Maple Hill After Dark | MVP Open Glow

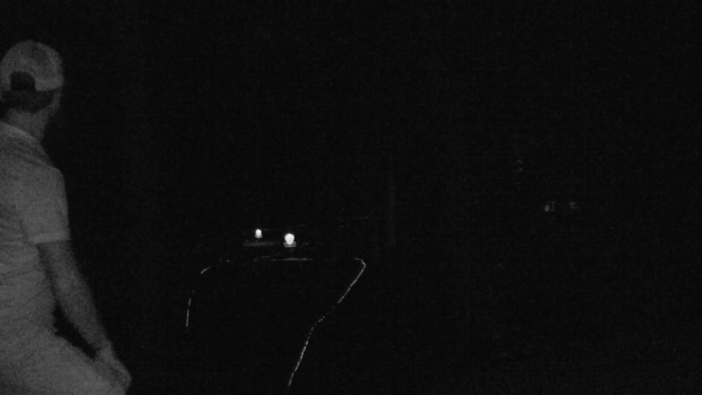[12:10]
Oh, yeah. Come it's a tree. Parked it. Ow! Yeah. Oh! Matt. We did it! We did it!
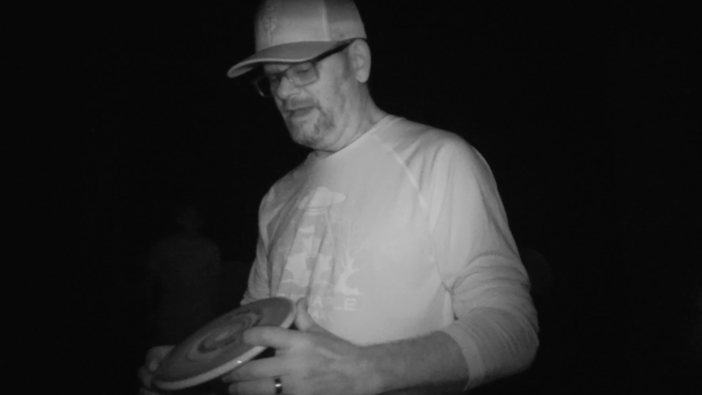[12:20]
Probably a couple hundred glow hexes, and I've never thrown one.
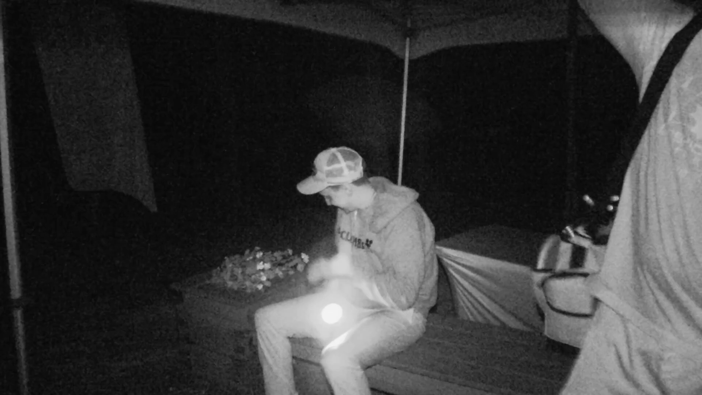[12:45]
How many lights they have? Oh, putt, Dave. You need a putt! Dave, was that a 4 or 5? Come on, if you ace through the V, $100. But it's hard to verify it went through the V.
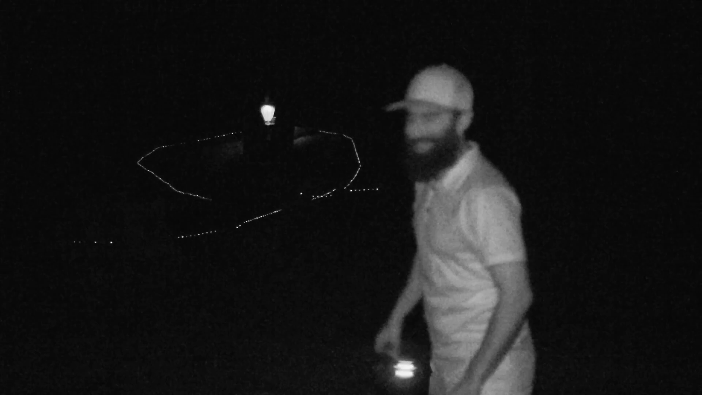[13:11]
Whoop! Get it! Oh, get it! That's short. Short. That's off. It went in. Too much. Ben. What? Going. Oh. You made it through the V, but you didn't get the ace.
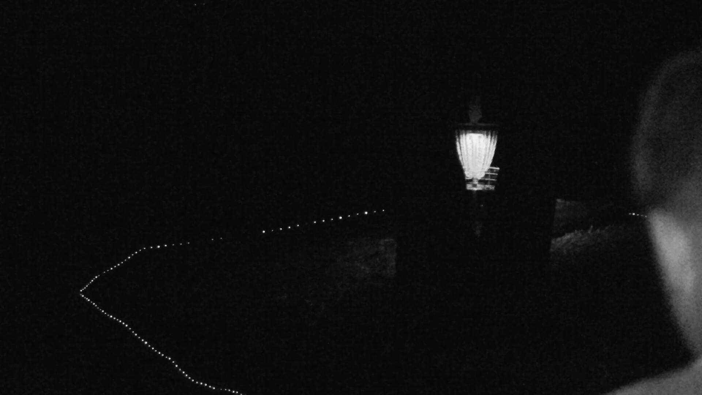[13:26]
You got to ace through the V. Why'd you throw non glow?
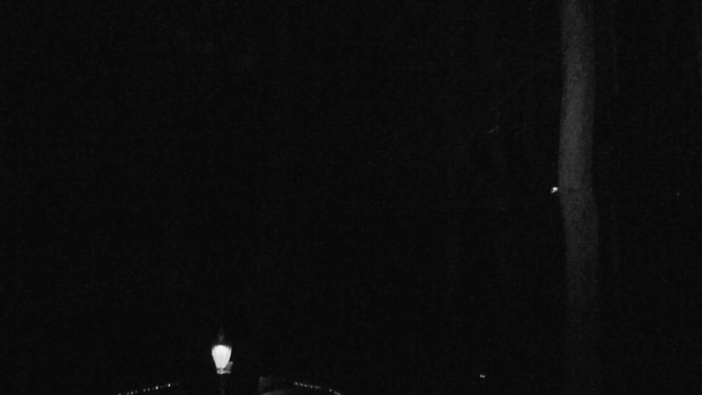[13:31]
Nasty. Good ace. Oh. Didn't see it. That rimmed bounced it. Off the top. Okay. Off the basket? Yeah. What? Off yeah, the I hit the basket. Ben's tackle shack. Boom, boom, boom.
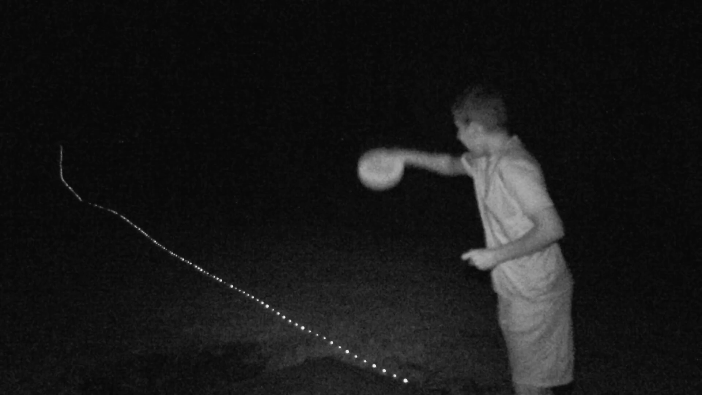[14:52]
Wow! Let's go! Good right. Job, don't hold him brotherly right. Love. That was the ace. Right?
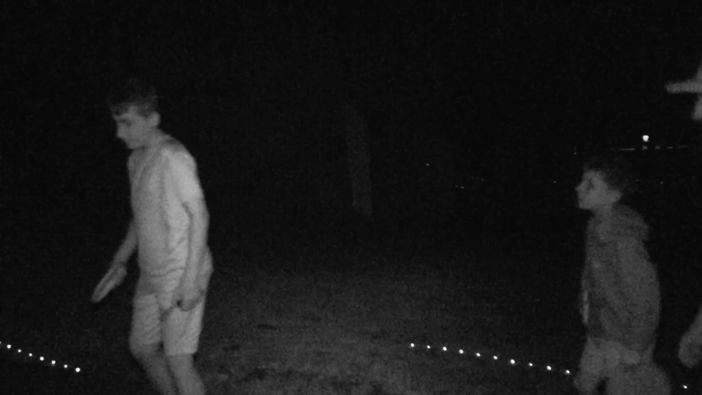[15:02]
That was the ace? Here's your ace. Stand behind and stand at like 150 feet. Go, just go, dude. Just go. Stand 150 feet. Pow, pow. That was awesome. Can't even see that was it. So bad.
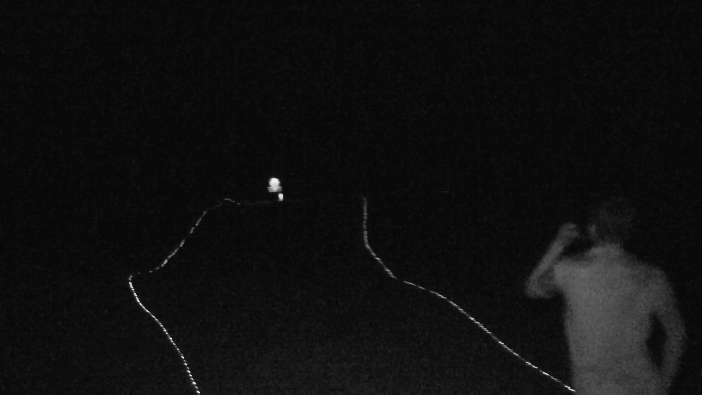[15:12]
Yeah, no. You're throwing a non-glow disc. No, I was so afraid he'd actually hit me again. Feet shorter. I'm trying to think how hard to throw it. Oh. Looks like you're throwing that's a mini. That's part. That's money. It's short. It's not. And. What? Dude, you're literally running up saying, yeah.
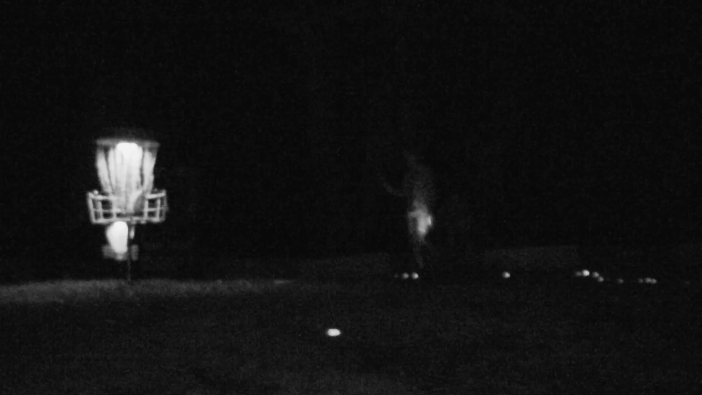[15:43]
Hey, Tim's on fire. Another two? Is that a two? Really? Yeah. He's got like five twos in a row or something. Let's go.
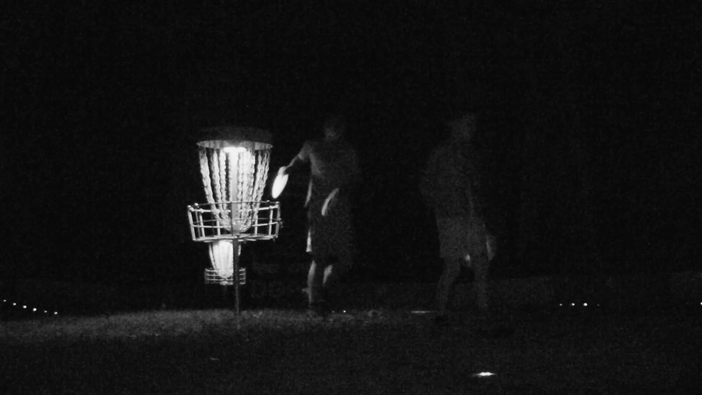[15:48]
Let's go. Four birdies in Let's a row. Let's go. I can't see it. Plastic cutout, LED backlit.
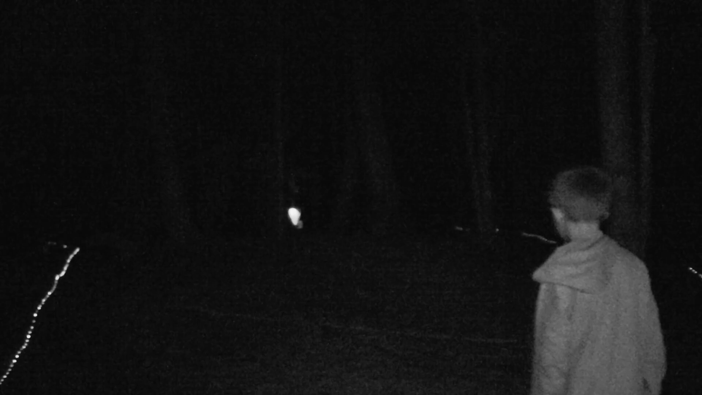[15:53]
Oh! Oh! Yeah! Yeah!
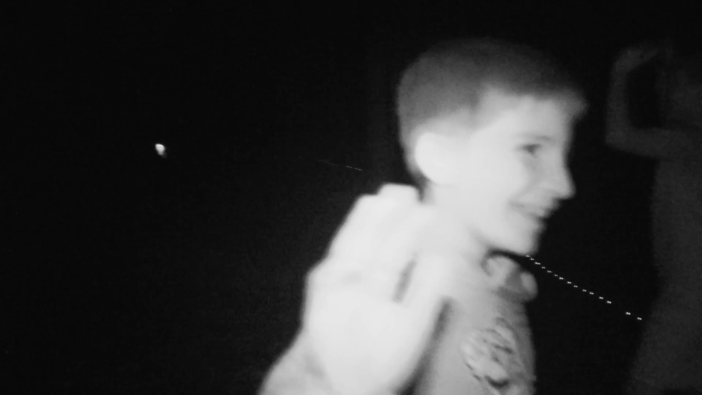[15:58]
Yeah! Wow, he's on fire. He got the ace. No way. That's, that's your first ace.
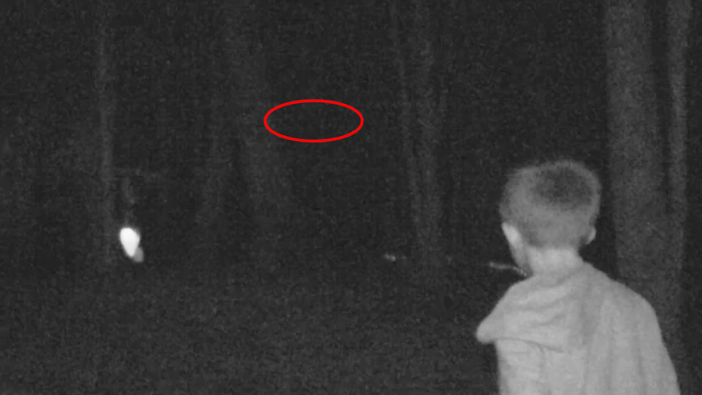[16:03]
Yeah. Ever? Yeah. Wow. Well, he has a backyard ace. Yeah. Okay. That's crazy. Besides me, I'm around. Yeah, how do you all make it through?
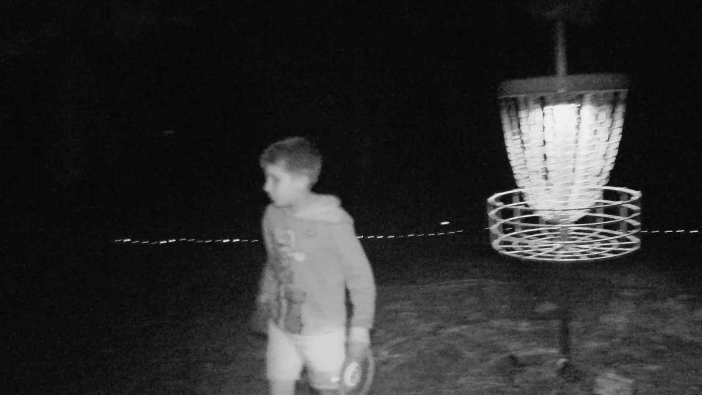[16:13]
We didn't like strong flashlight on
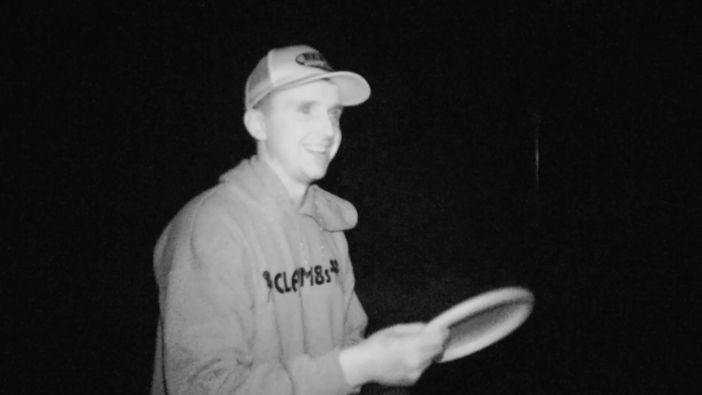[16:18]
it. Puck cam. Who's happy holiday putter?